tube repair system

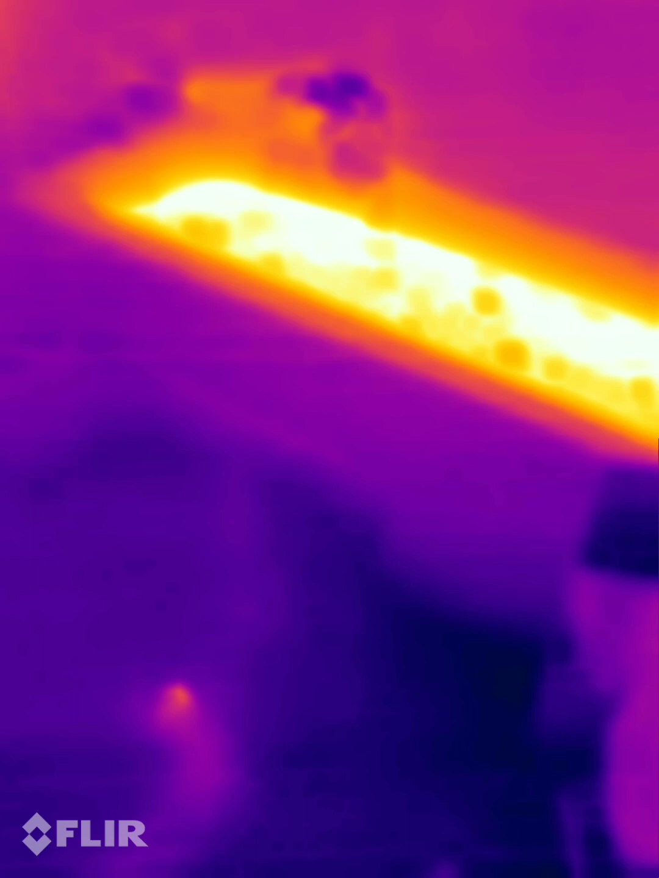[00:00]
So 3, 2, 1, this is Simon alias the Neuro of Algorithms.
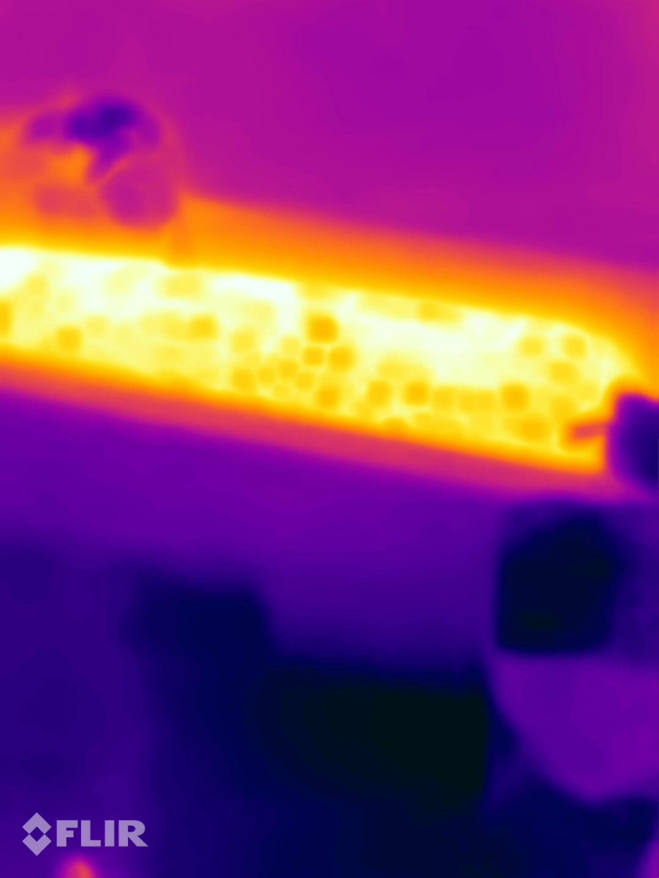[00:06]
You can see this setup here.
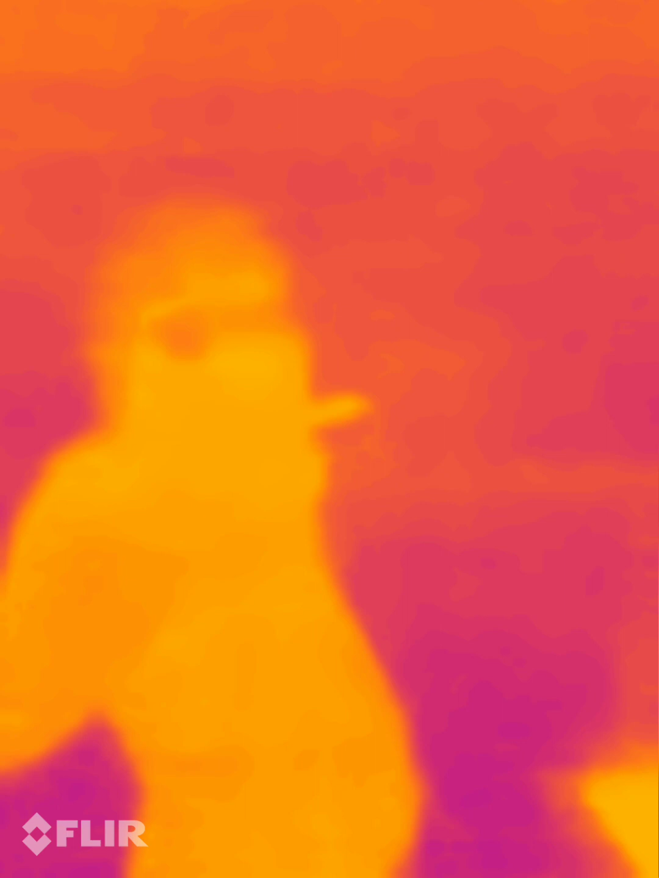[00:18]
But this system helps to anonymize things.
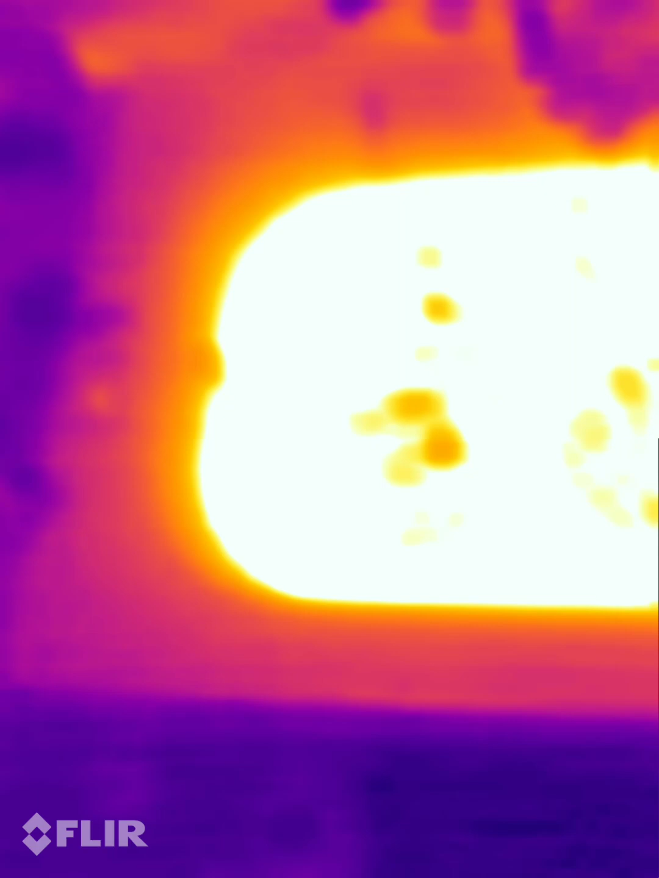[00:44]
It's not even a field, it's different, but look,
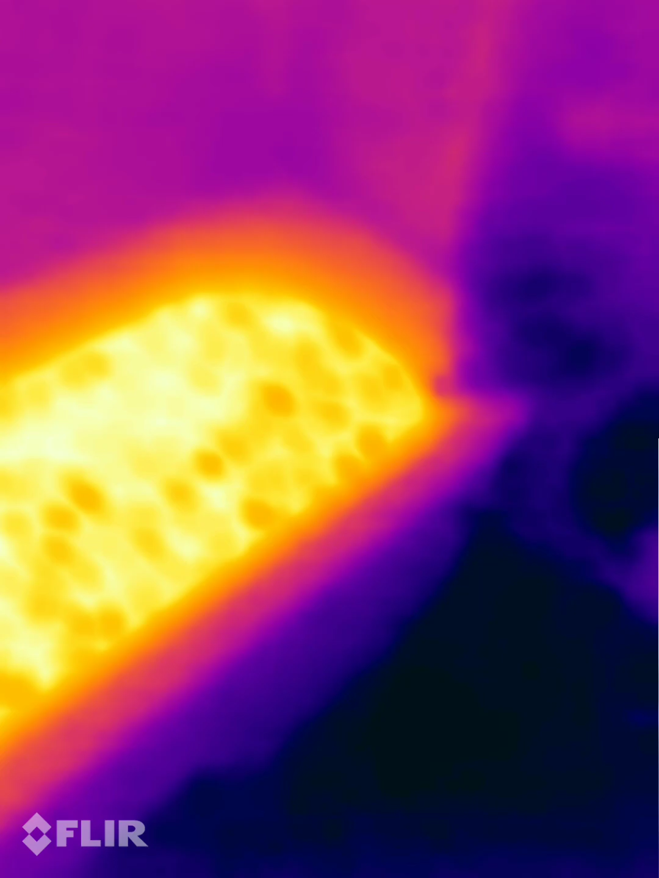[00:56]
to see very clearly the differences of temperature.
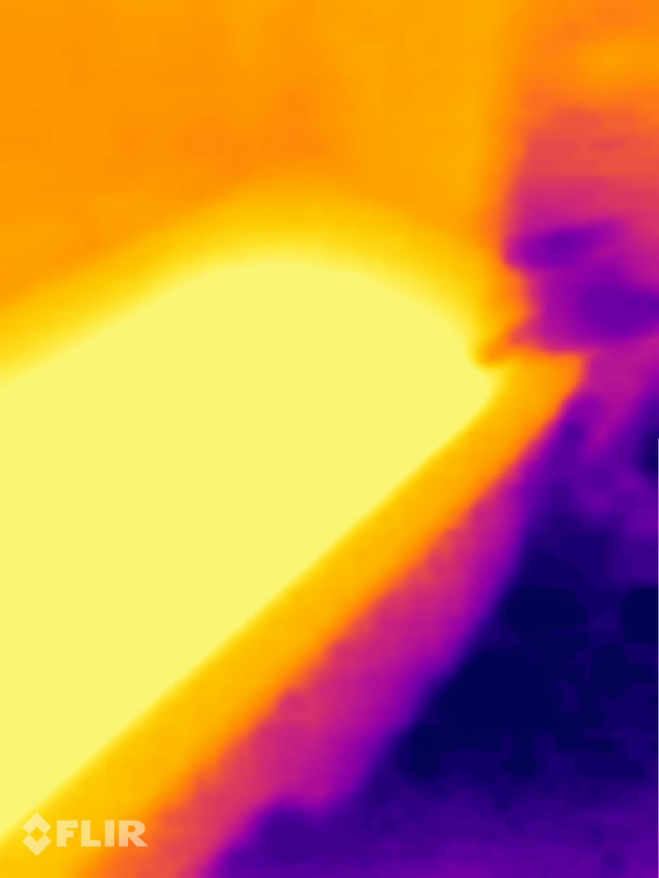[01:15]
We'll go down because what we want to detect using infrared very quickly,
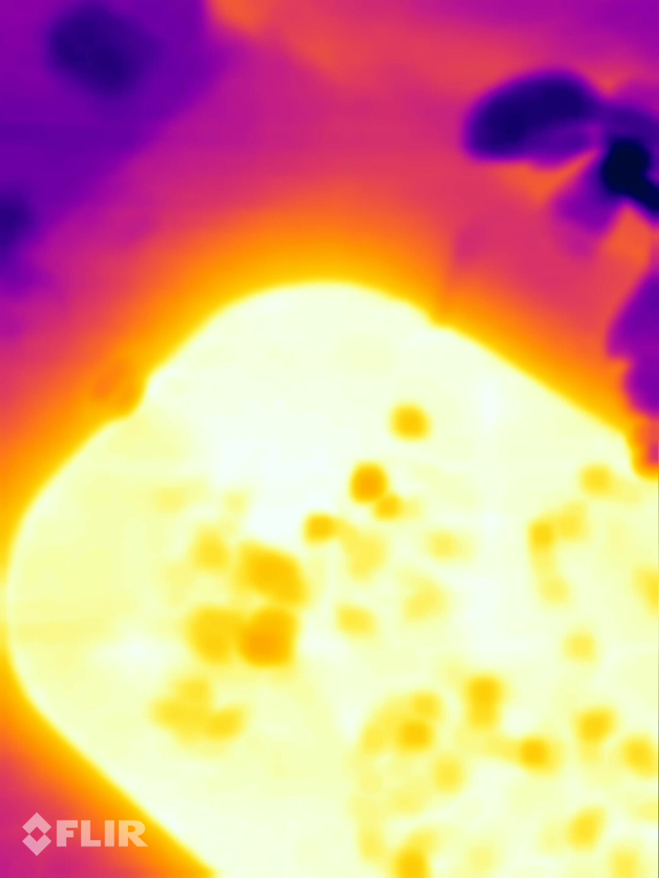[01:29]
stuff and see the flux, because the pressure of the flux
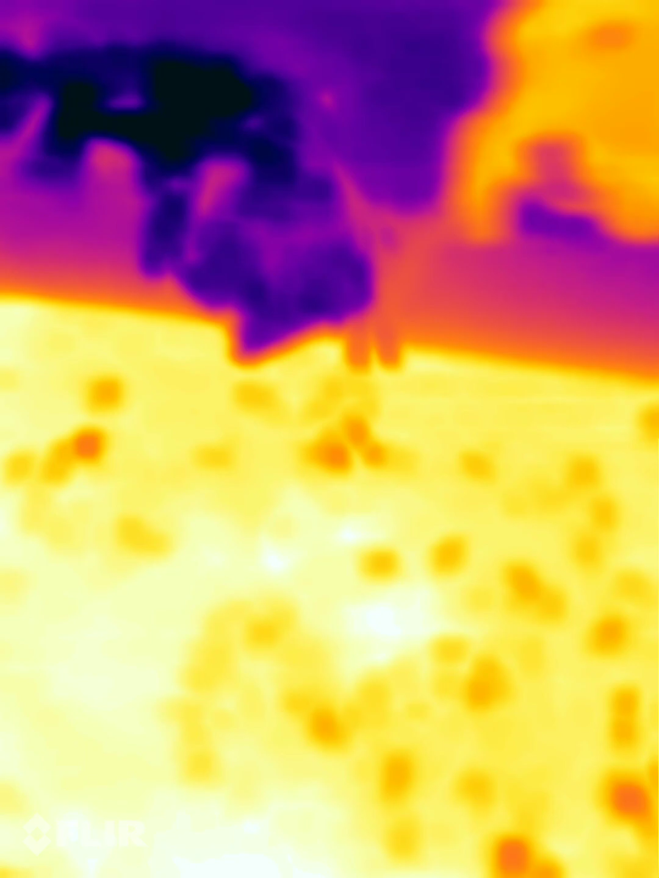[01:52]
Now everything should go down, but it should.
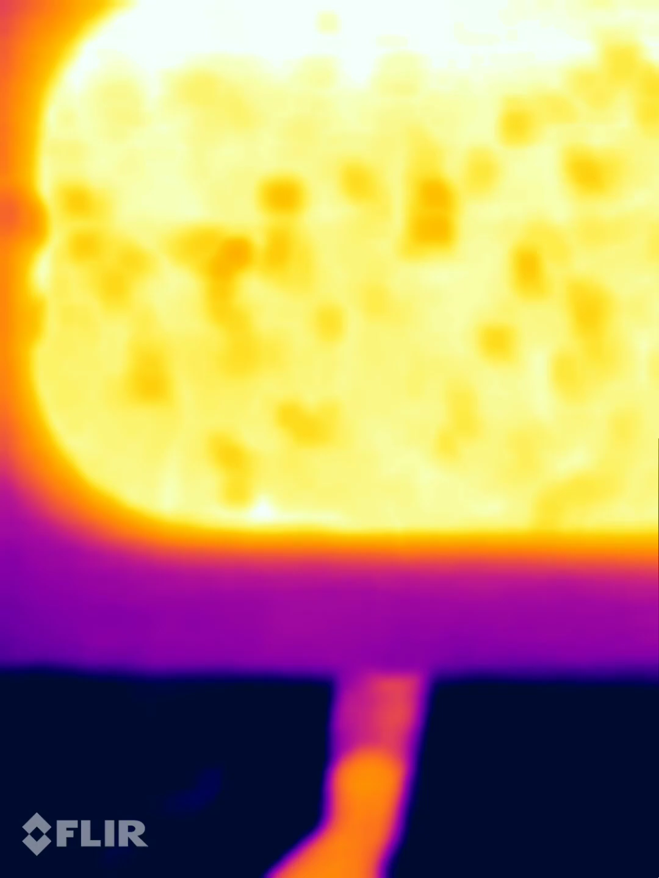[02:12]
some flux and a change of
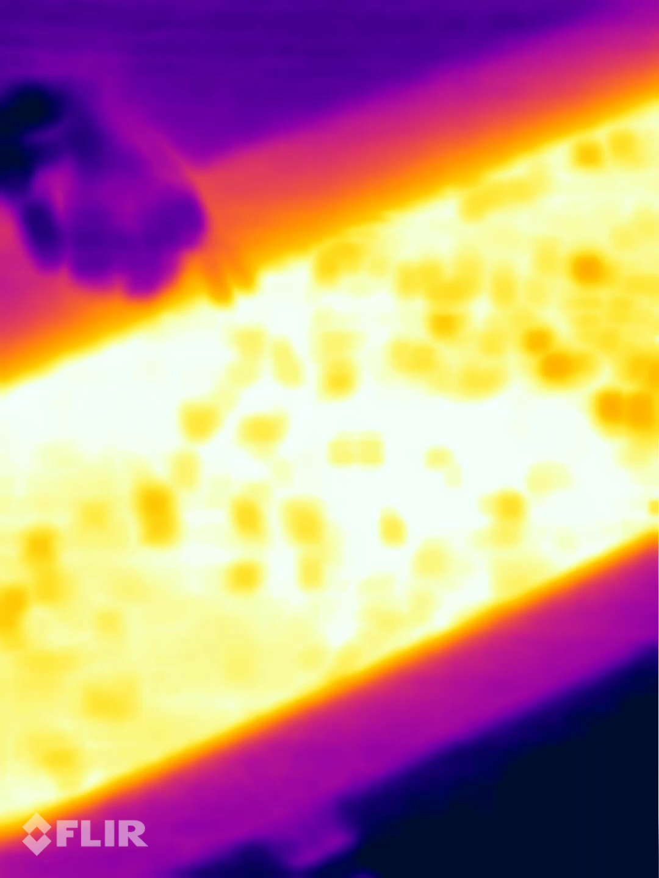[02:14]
temperature
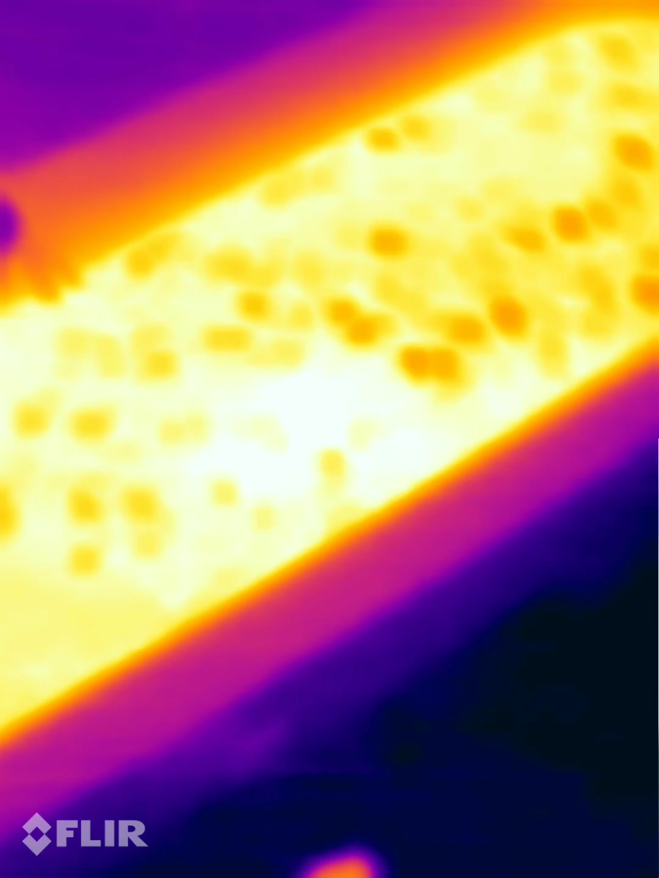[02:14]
and possible presence of cube is going down,
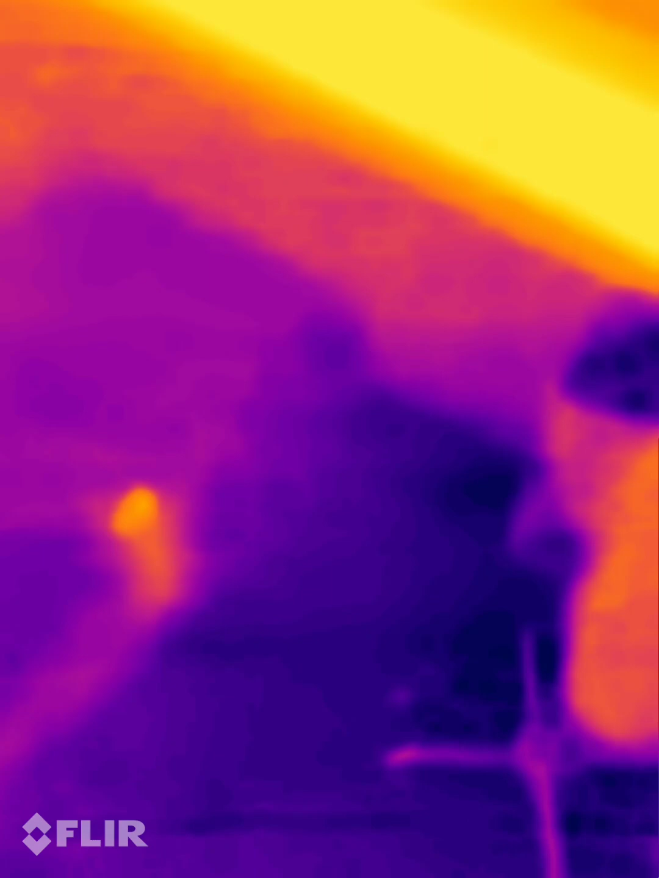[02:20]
and try to diagnose where there is possibly a breakdown in the system,
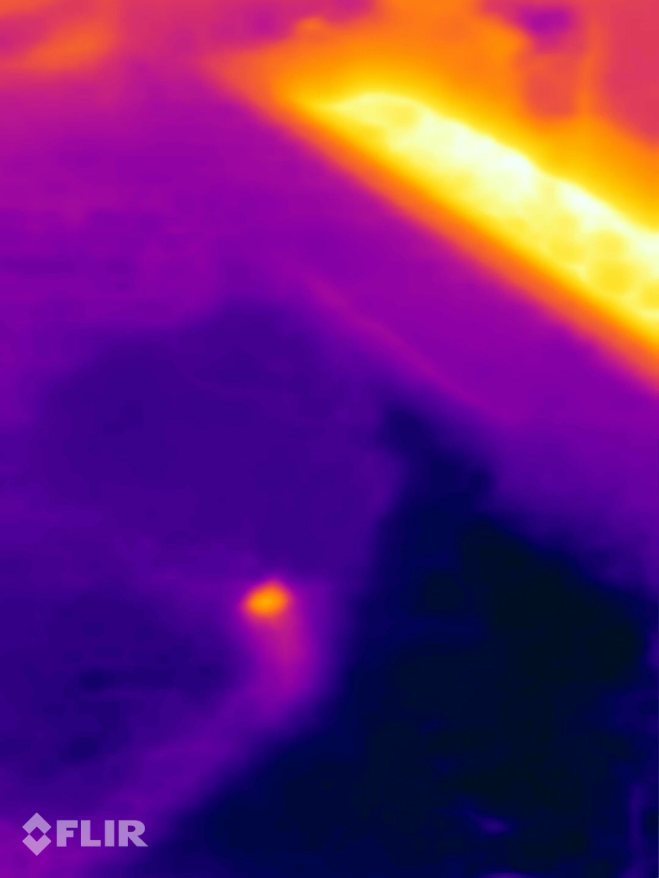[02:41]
Look, it doesn't want to. Now, this is showing some raised temperature. Mom, please, let me. No. Oh, doesn't change. Ah, this is impossible. No. Let's get simply physical closer.
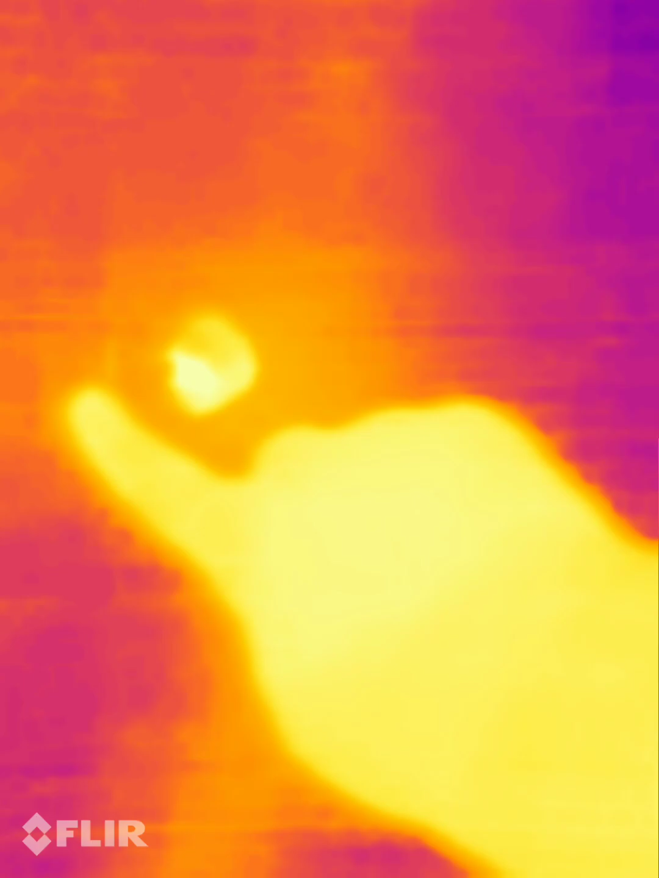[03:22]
Here, there is some activity showing up here.
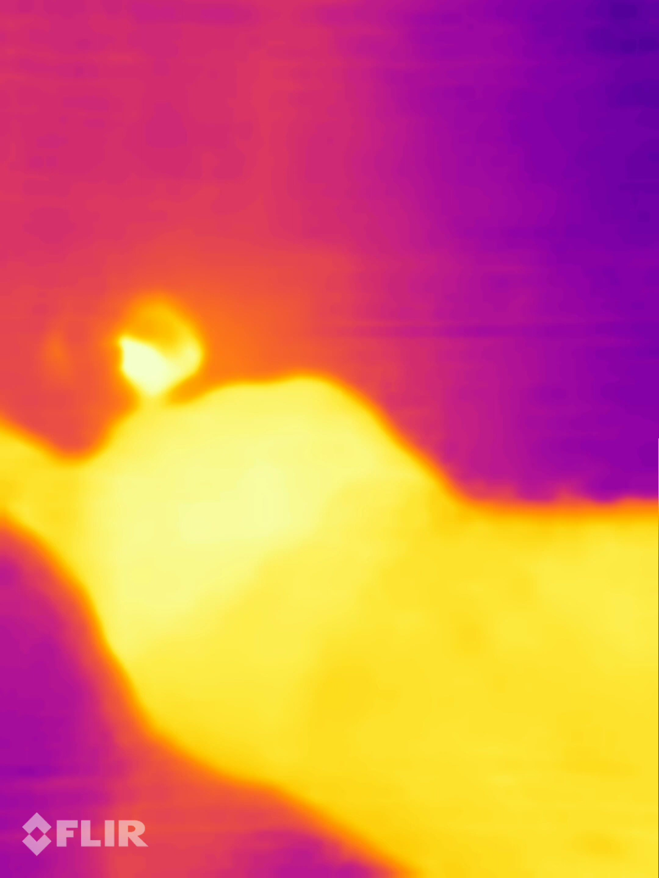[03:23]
Here.
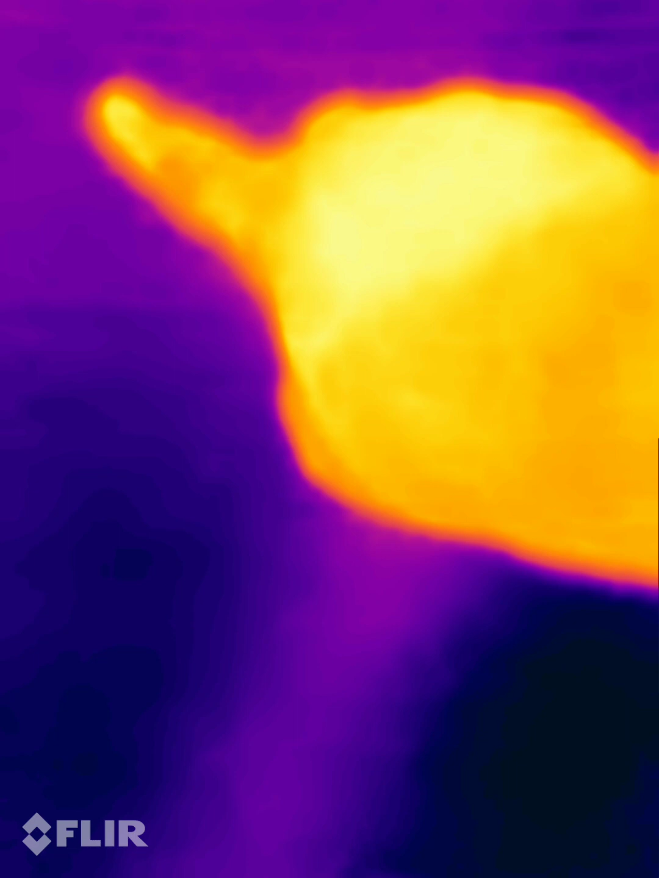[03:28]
Here. The water is pouring down, but very slowly.
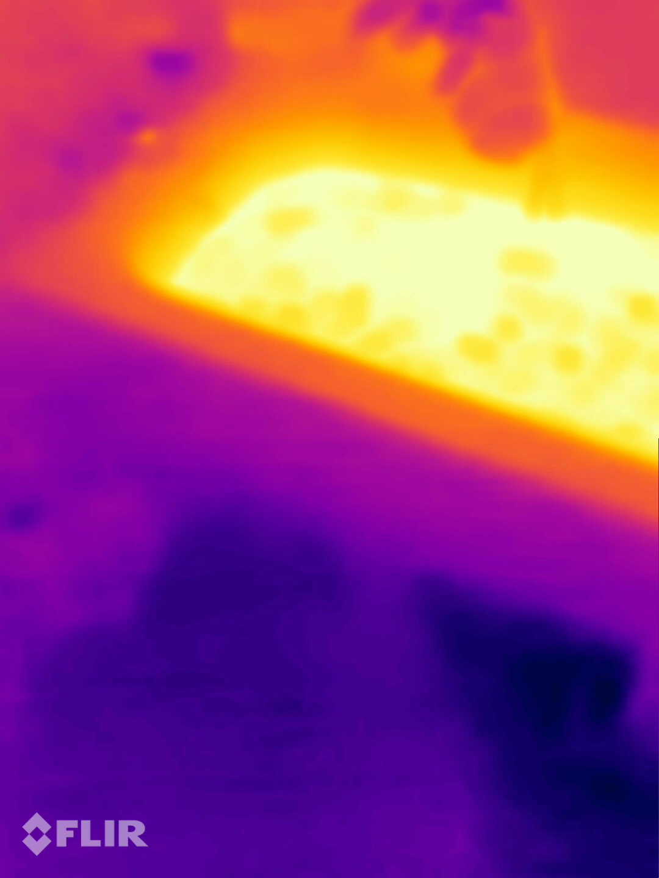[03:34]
Something is, as a matter of fact, very wrong.
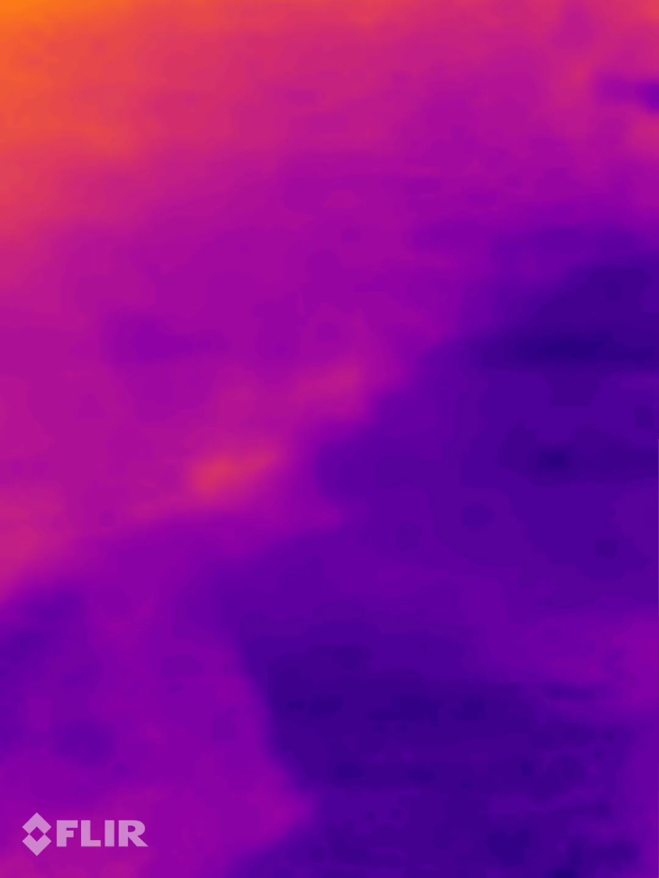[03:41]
And the system doesn't see any tube systems now,